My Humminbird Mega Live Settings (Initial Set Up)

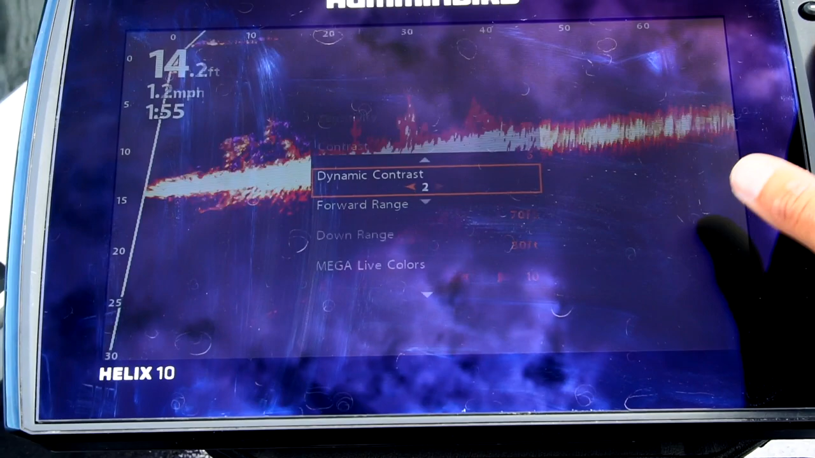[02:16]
On screen: depth 14.2 ft, speed 1.2 mph
There are three settings. There's off, one, and two.
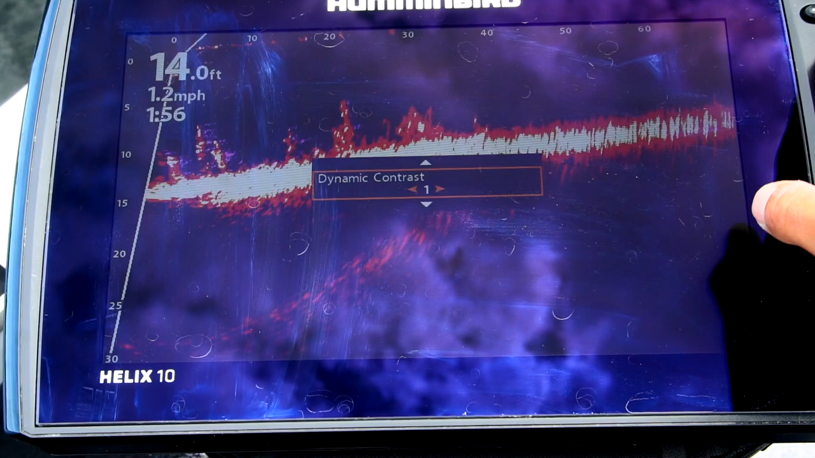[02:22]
On screen: depth 14.0 ft, speed 1.2 mph
Um, I found that this really varies with the palette that you end up going with. I prefer to run two.
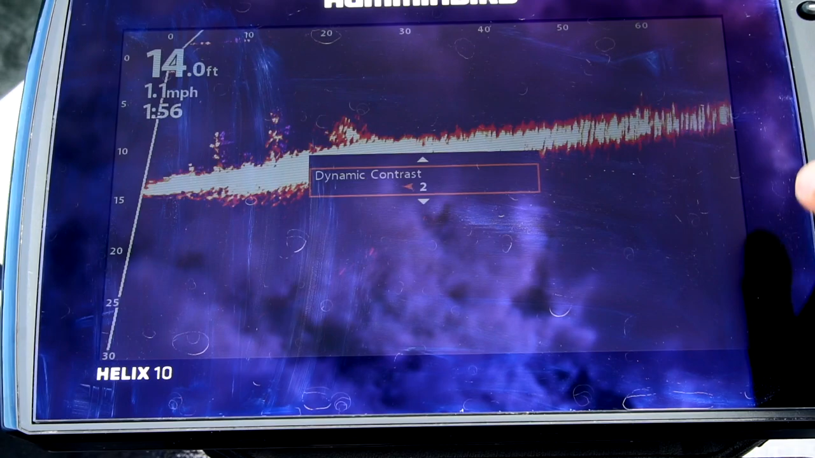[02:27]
On screen: depth 14.0 ft, speed 1.1 mph
I just feel like it cleans up my image a fair bit, and, uh,
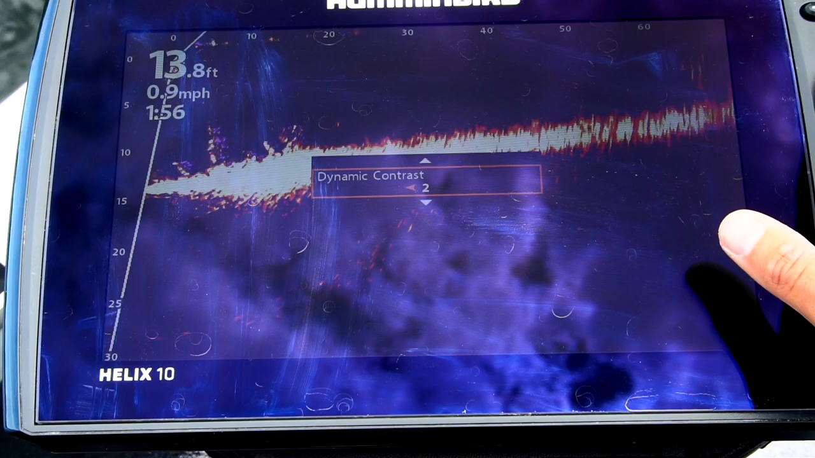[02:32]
On screen: depth 13.8 ft, speed 0.9 mph
it's the way I kind of tuned, at least, all my other settings. As you guys can see off, that's the grass patch.
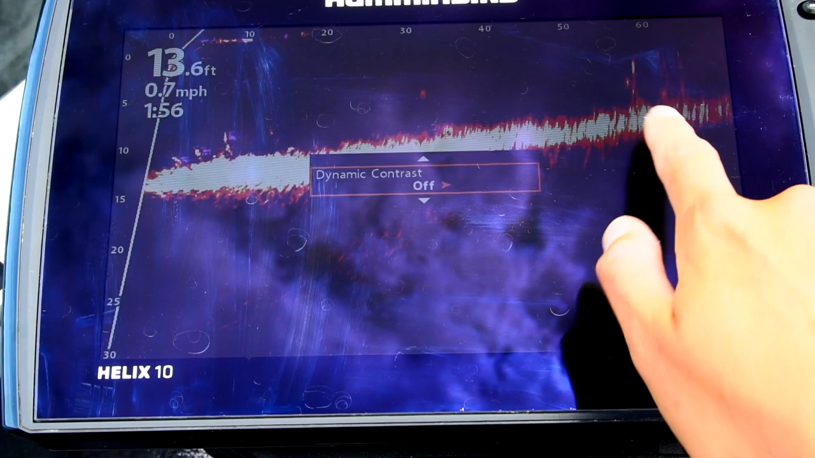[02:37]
On screen: depth 13.6 ft, speed 0.7 mph
One, a little bit more splotchy in your face, and two, it's cleaned right up.
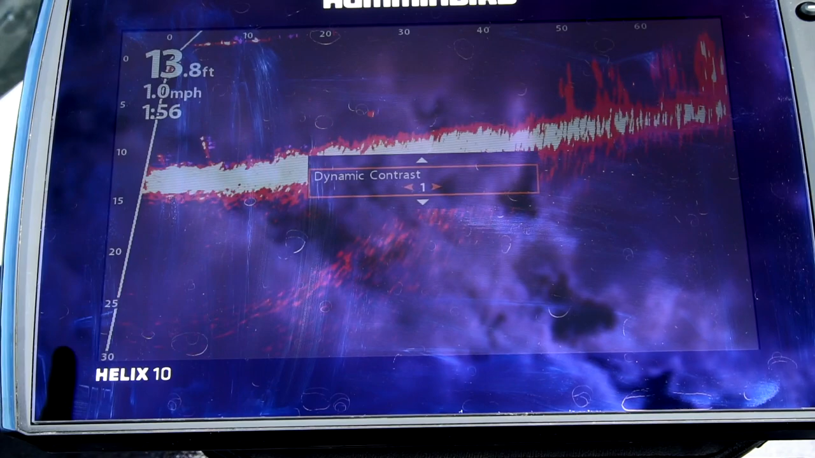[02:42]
On screen: depth 13.8 ft, speed 1.0 mph
And then forward range, I have it set at 70.
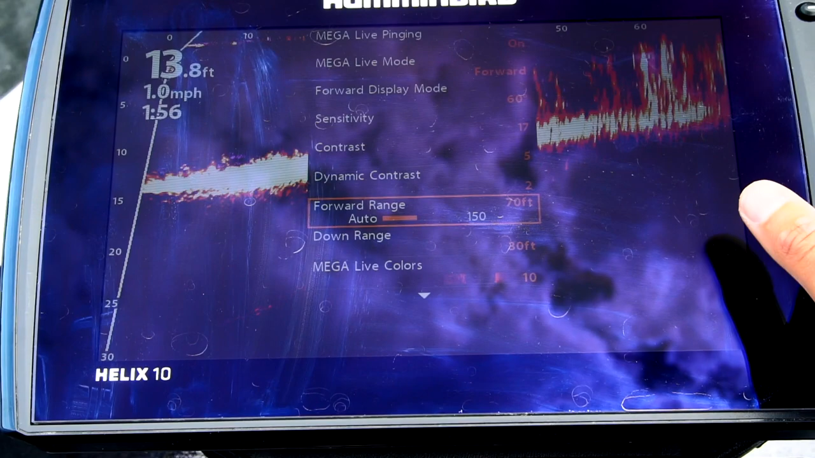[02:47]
On screen: depth 13.8 ft, speed 1.0 mph
I started off at 55, and I realized that I can actually see fish a lot further.
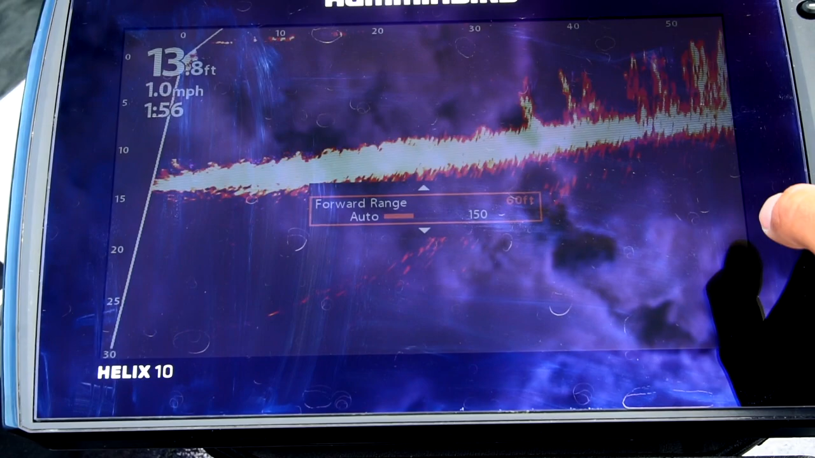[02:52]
On screen: speed 1.0 mph
So I, I pretty much sit at 70 or 75 most of the time.
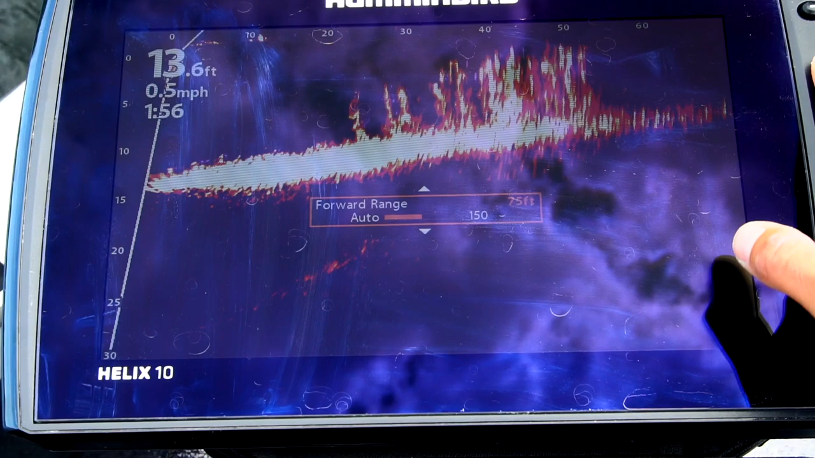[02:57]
On screen: depth 13.6 ft, speed 0.5 mph
And, uh, downrange. This is when I wish I had a Solix.
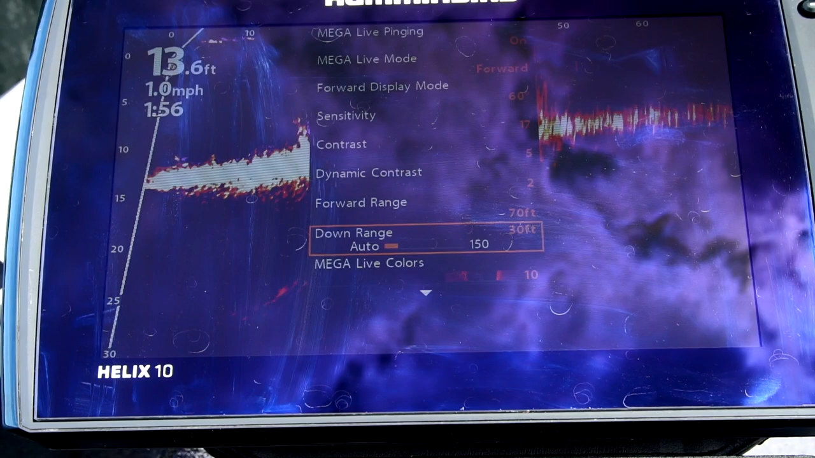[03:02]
On screen: depth 13.6 ft, speed 1.0 mph
Let me turn this out here a little bit.
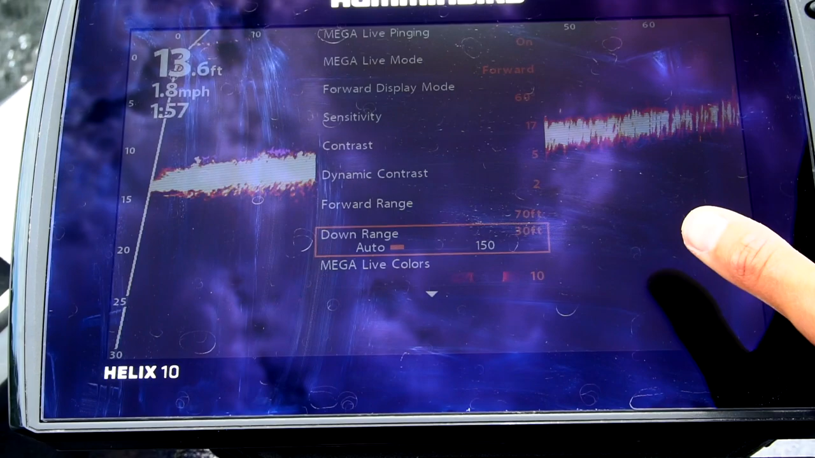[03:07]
On screen: depth 13.6 ft, speed 1.8 mph
Downward range, I, uh, turned it off auto, and I set it manually.
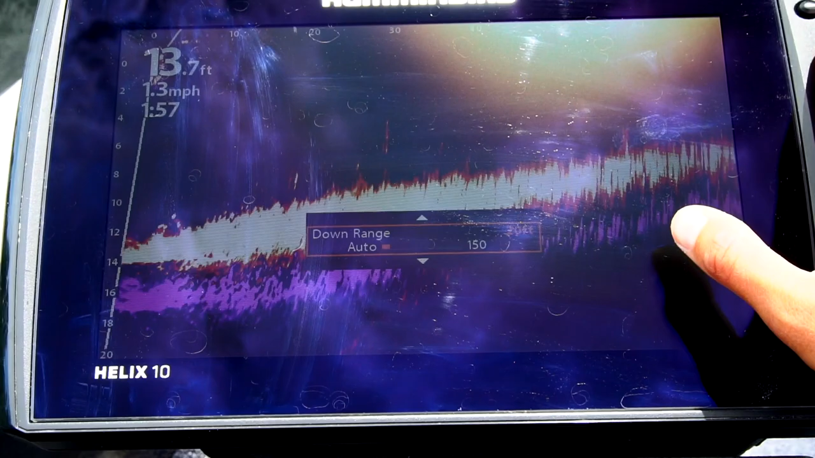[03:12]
On screen: depth 13.7 ft, speed 1.3 mph
Um, of course, this varies where you're going to fish. Right now, we're about 14 feet. Set it to about 16, 15 or 16.
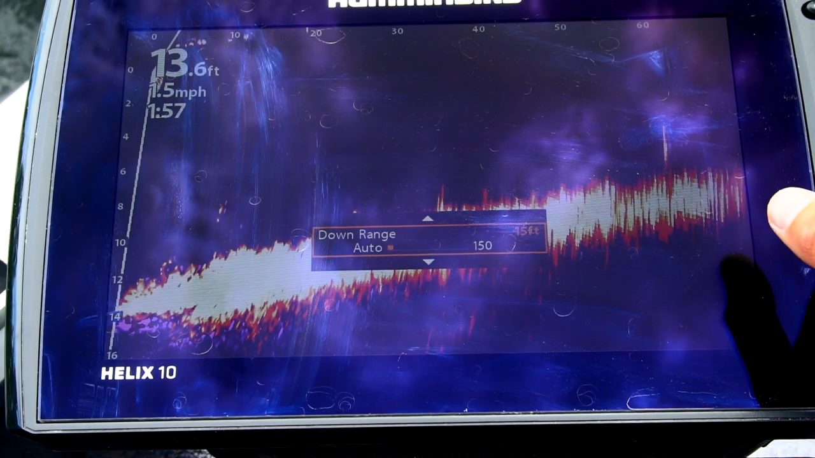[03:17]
On screen: depth 13.6 ft, speed 1.5 mph
Uh, this is when I wish I had the Solix, because then the Solix just has a dial.
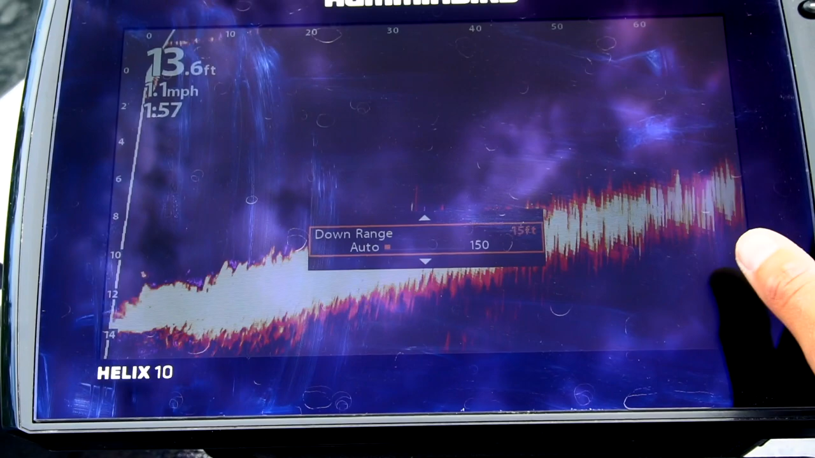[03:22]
On screen: depth 13.6 ft, speed 1.1 mph
But, uh, I can, I can live without that. And for the palette, I prefer 10.
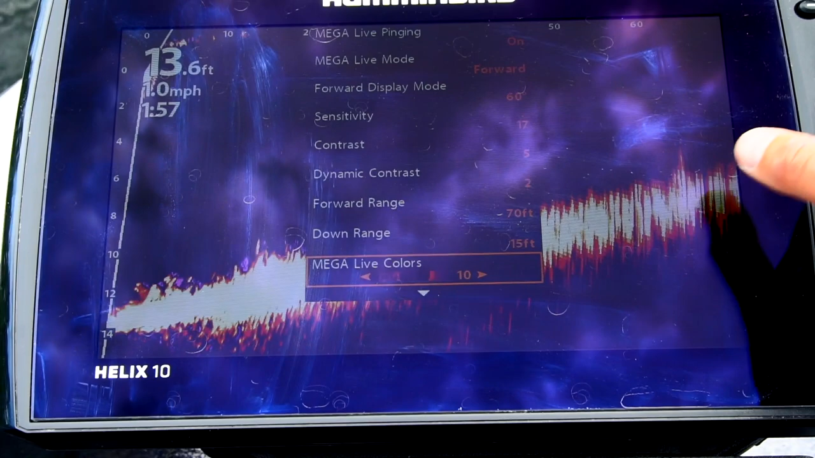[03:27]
On screen: depth 13.6 ft, speed 1.0 mph
I started off at 11, which I also really like.
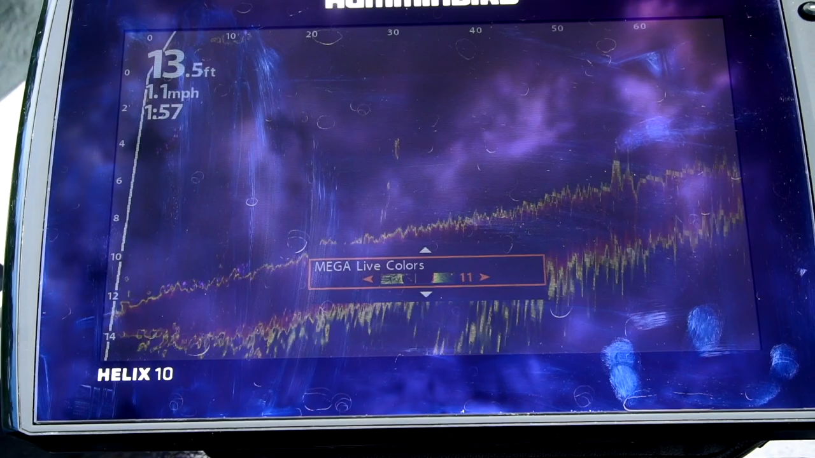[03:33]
On screen: depth 13.5 ft, speed 1.1 mph
Um, I feel like, uh, the big clumps of weed and, and the fish really stand out with that red. But, I landed on 10.
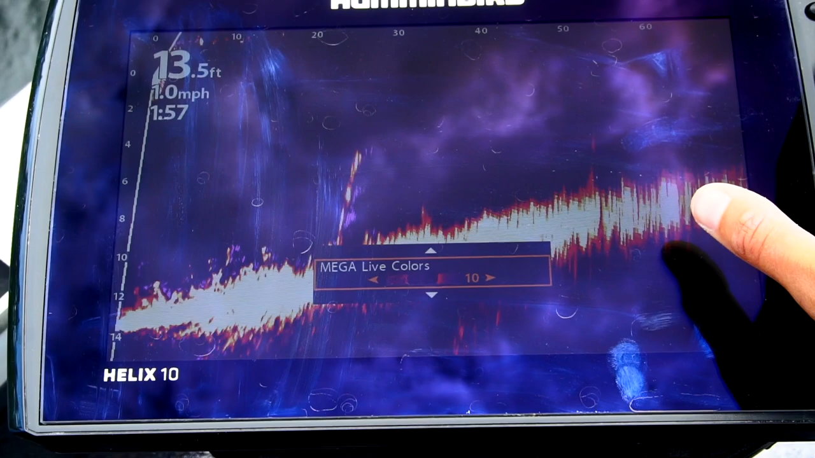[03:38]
On screen: depth 13.5 ft, speed 1.0 mph
It's a little bit more vibrant, a little bit easier on my eyes, personally, I found.
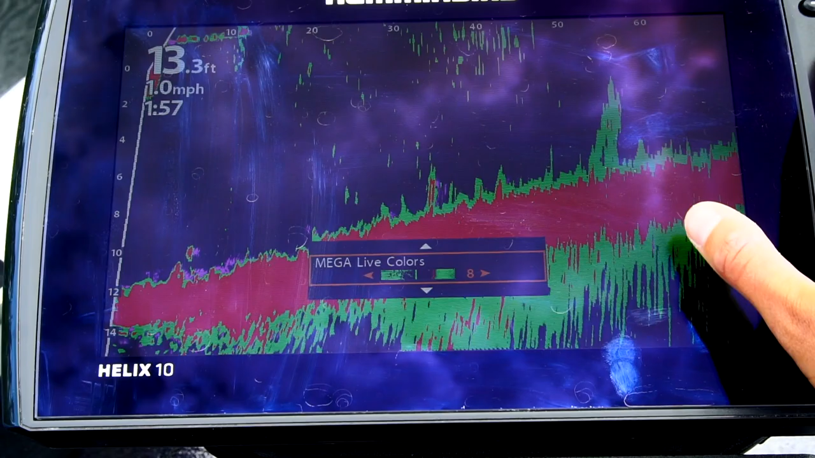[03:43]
On screen: depth 13.3 ft, speed 1.0 mph
Um, and, I mean, these are all the options. You can kind of have a look. Green's also not bad.